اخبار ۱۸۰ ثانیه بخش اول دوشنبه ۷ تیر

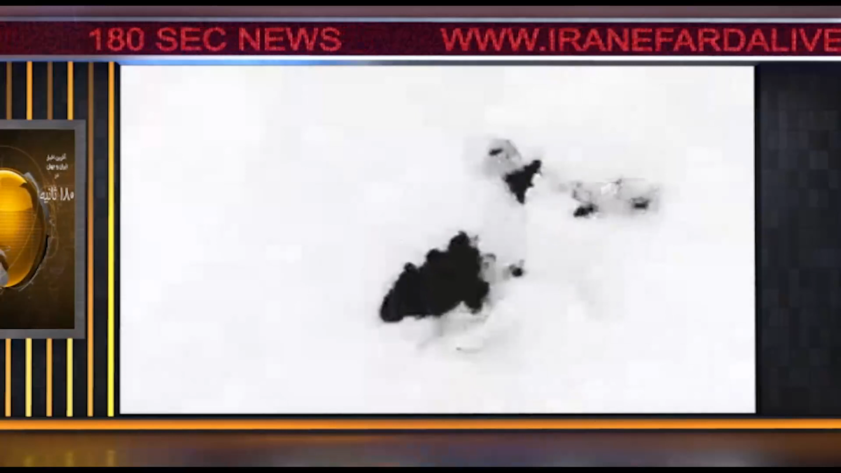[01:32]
جنپولی اسلامی در اراغ و سوریه را هدف قرار داد است به گفته پنتاگون این حملات اقدامی دفاعی و واکنش به حملات پهبادی اخیر این شپه نظامیان به اماکه
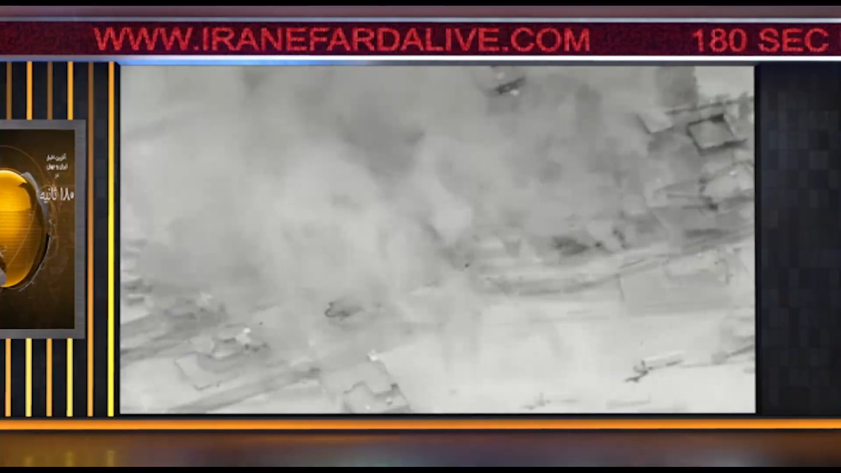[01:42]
نیروهای نظامی و پایگاه های یلات متحده و کارکنان آن در اراغ بود است وزارای خارجی کشورهای